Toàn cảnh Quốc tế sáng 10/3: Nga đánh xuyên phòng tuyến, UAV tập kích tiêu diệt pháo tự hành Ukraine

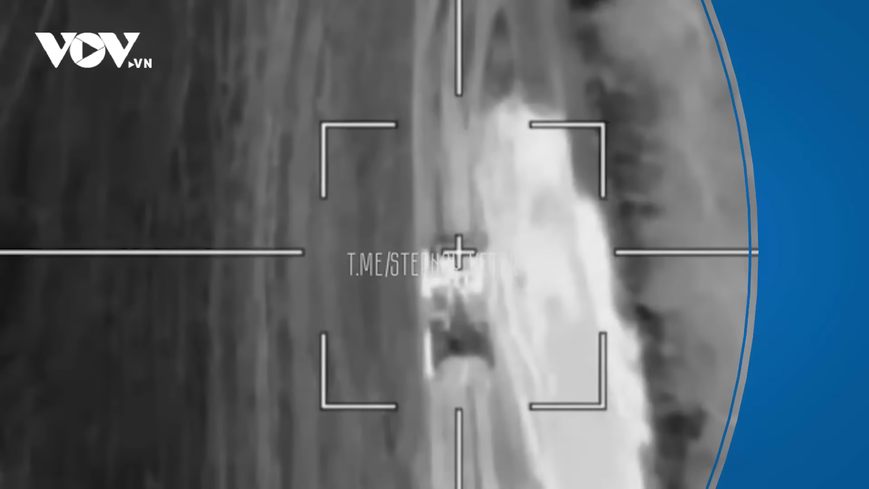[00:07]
UAV cảm tử lan xét tập kích pháo tự hành Archer của Ukraine
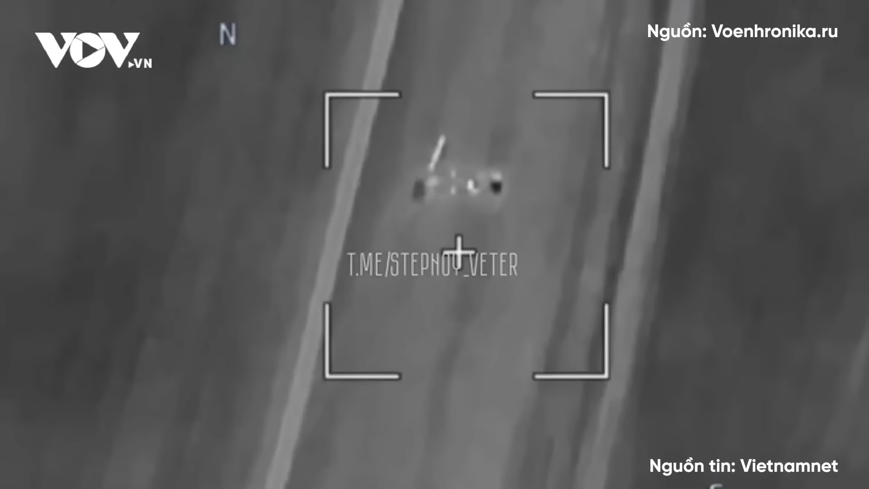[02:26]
Truyền thông Nga vừa qua cho biết UAV cảm tử nước này gần đây đã tấn công pháo tự hành Archer trong biên chế quân đội Ukraine ở tiền tuyến Theo đoàn video được trang Voenco.ru công bố,
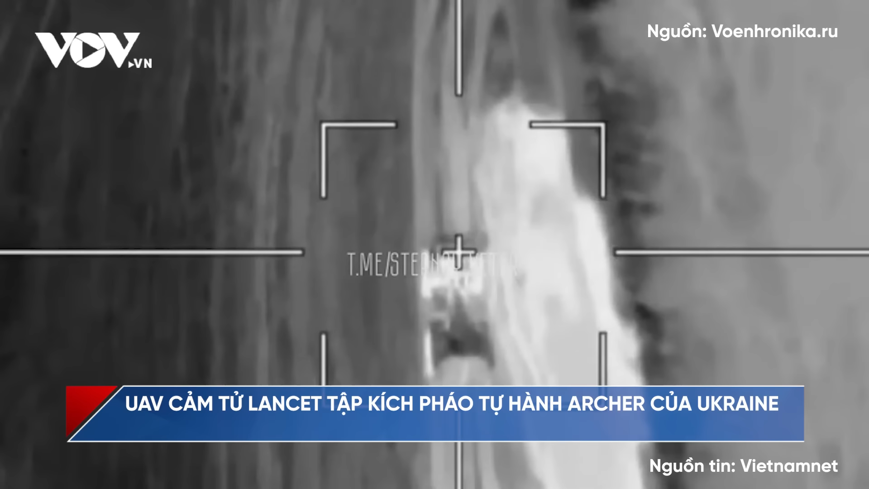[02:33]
máy bay không người lái UAV trinh sát Nga hoạt động ở khu vực tiền tuyến đã
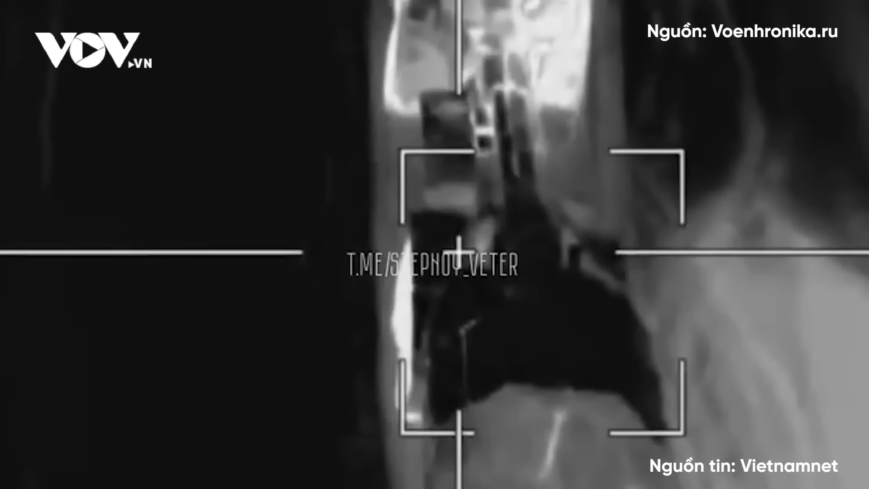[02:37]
phát hiện lính pháo binh Ukraine chuẩn bị khai hỏa pháo tự hành bánh lốp Archer Sau khi khai hỏa xong,
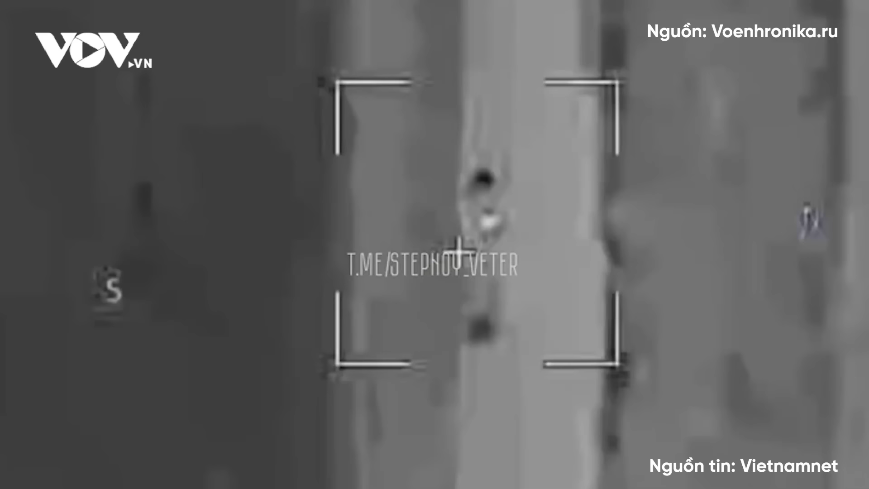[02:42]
Kiev điều khiển Archer liền di chuyển sang vị trí khác mà không biết rằng họ bị UAV đối phương
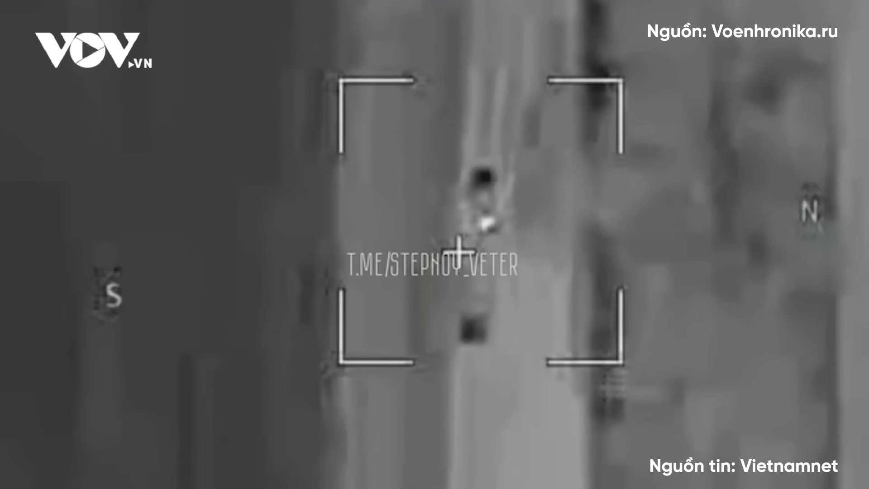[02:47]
theo dõi Quân đội Nga sau đó điều một UAV cảm tử lan xét tới tấn công khí tải quân sự đối phương Đòn tập kích
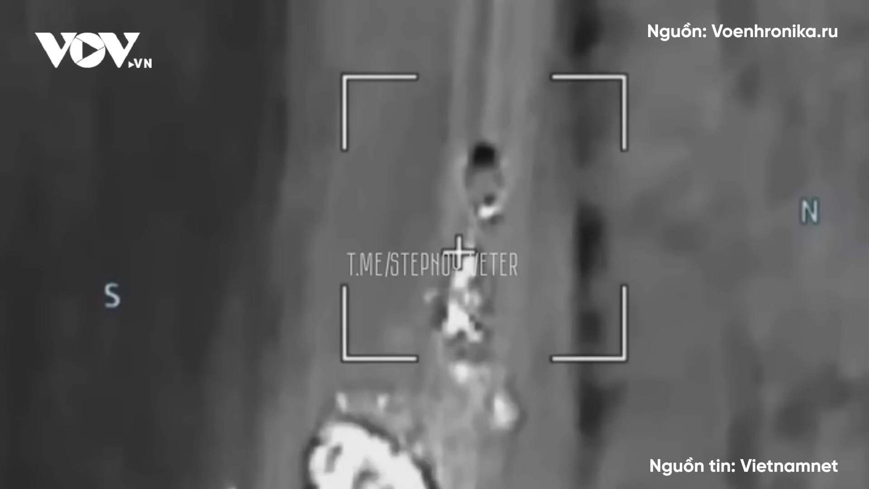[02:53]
lập tức tạo ra vụ nổ lớn ở phía sau pháo Archer Theo trang American Nation,